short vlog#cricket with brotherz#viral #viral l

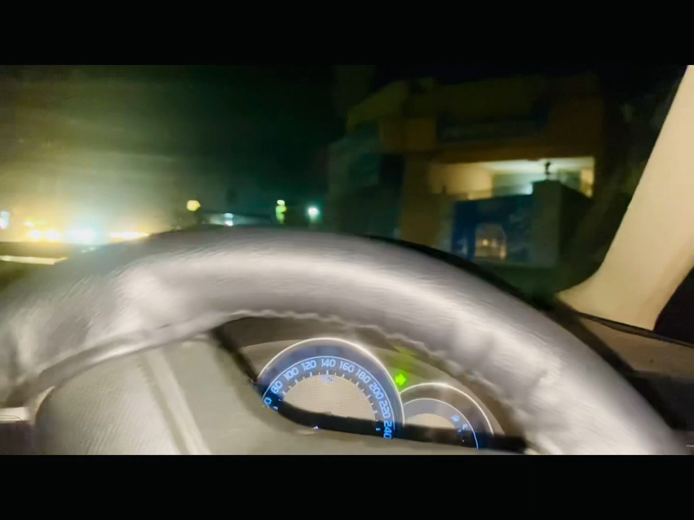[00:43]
پہنچ چکا ہوں یہ دار ارکم ہے کنگ مال روڈ سے اگر آپ کنگ م کنگ مال سے اگر آپ
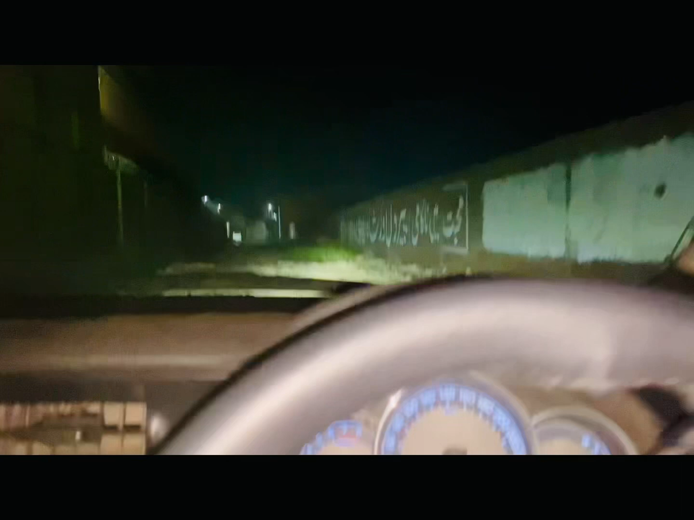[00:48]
تھوڑا سا آگے جا کے ون بھی ہو تو ساتھی ہے دار ارکم سکول ہے اس کی گلی کے اندر یہ ٹوٹی پوٹی روڈ
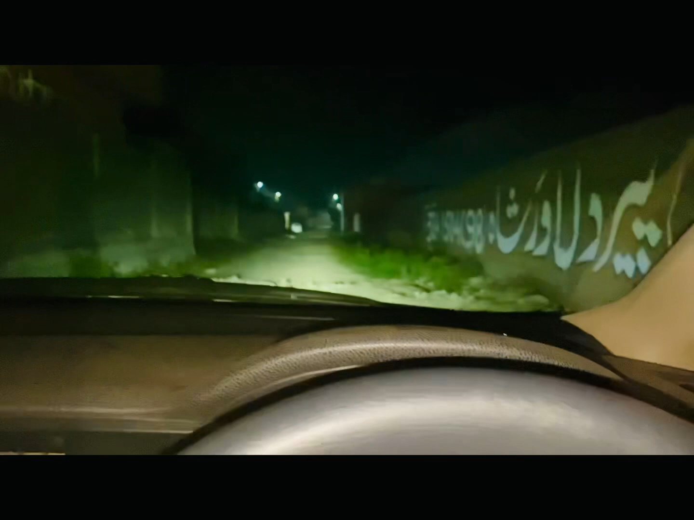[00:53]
ہے ایسے لگ رہا ہے انہوں نے آگے کوئی مجھے کبرستان اوہو یہ تو بڑا کمال کا ایریا لگ رہا ہے اب یہاں پہ